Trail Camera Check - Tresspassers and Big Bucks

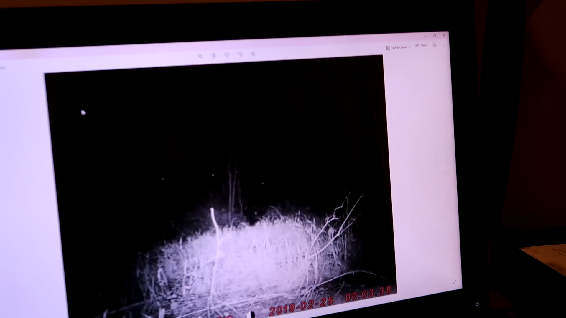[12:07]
There's three does in the dark. It's kind of hard to see. But, you can see their eyeballs are popping up.
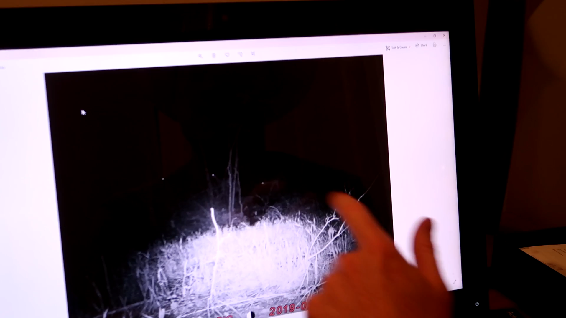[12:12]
Here's a doe. February 26th.
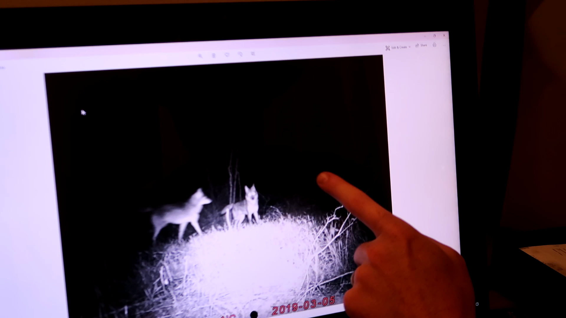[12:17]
Two coyotes at night time in the same picture. That's at 10.11pm.
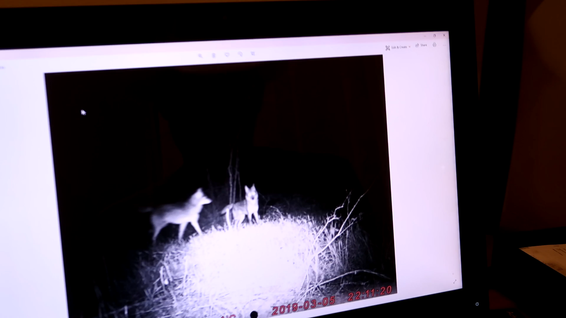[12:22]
Then, we got two does here.
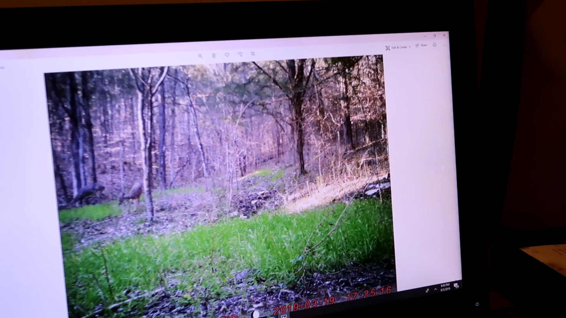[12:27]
In March 19th. We've got a buck. Who lost his antlers.
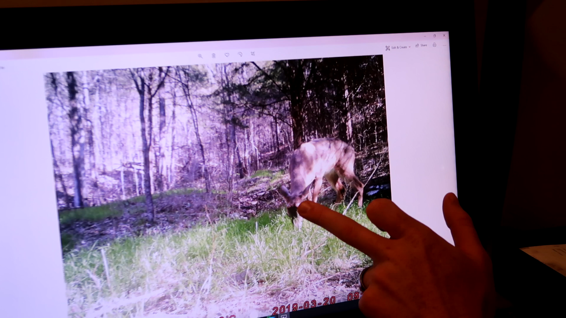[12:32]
You can see the little nubs there on his head. Where his antlers have fallen off. And, that was March 20th. And, here we go. Here we got some turkeys. Randall's been asking me about do I got turkeys. Yeah, boy. I got turkeys. Here's a deer.
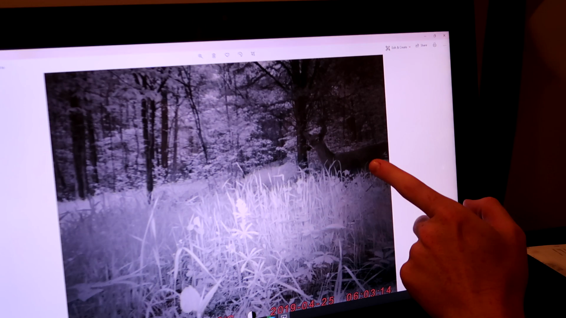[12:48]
That's on April the 25th. Another deer. This is all grass that I planted a food plot.
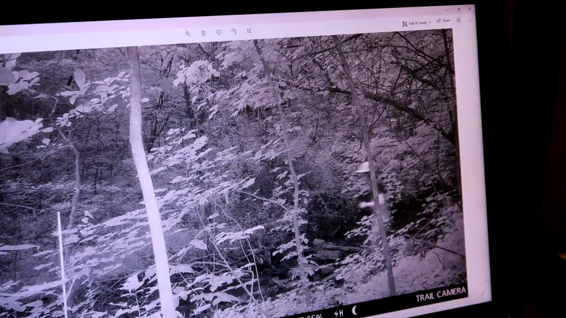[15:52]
Not cool at all. And, here's the lady. There's like a soccer mom lady. Looking like she's like 40 years old. Who brought these 5 or 6 kids out here. Trespassing.
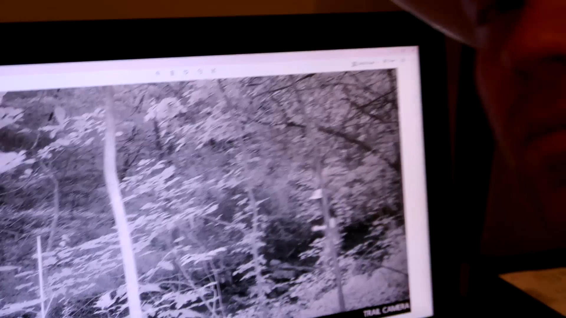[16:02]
And, what's messed up? When I say trespassing. They're jumping barbed wire fences. Where I have signs all over the place.
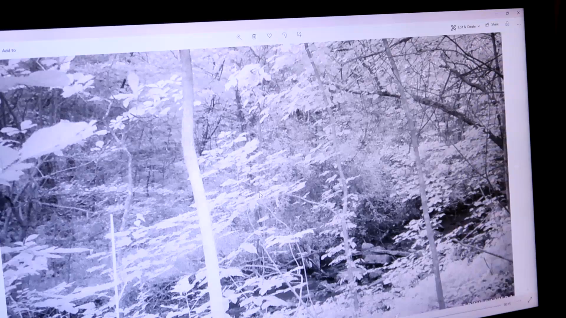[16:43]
And, here they come. Coming back through. Those same people. And, look. They had a machete. And, they're chopping down my trees.
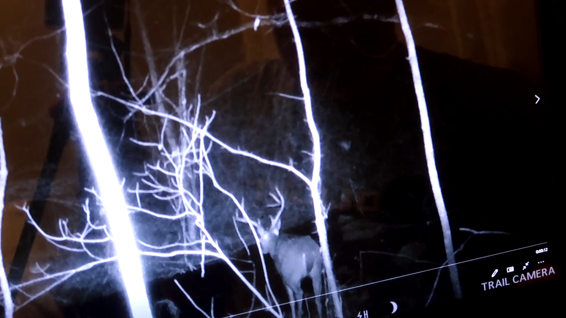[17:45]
This is just after deer season ended. February the 8th.
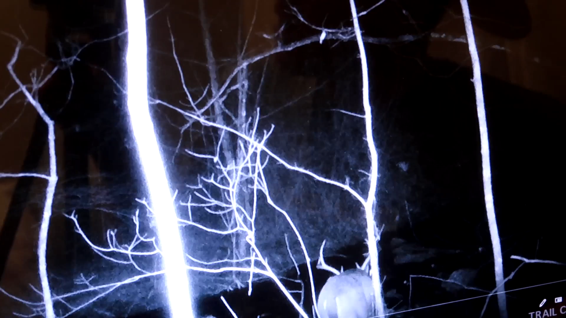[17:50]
On a spot that I hunted quite frequently. And, look at that big boy.
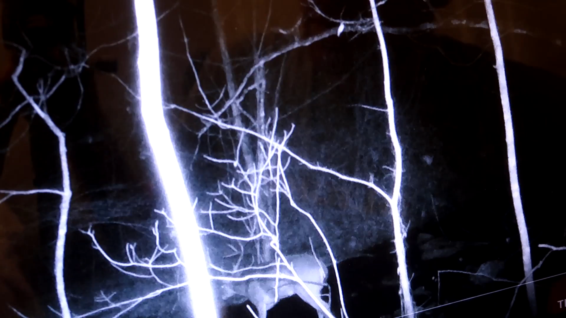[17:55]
He's just saying, hey, check me out. Deer season's over. And, I got a big old monster wreck.
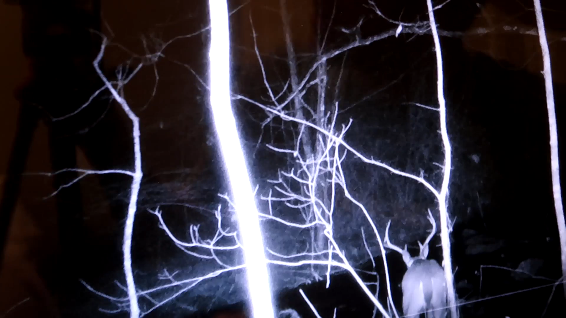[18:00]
But. I think. That that is that 8 pointer we have in velvet this year.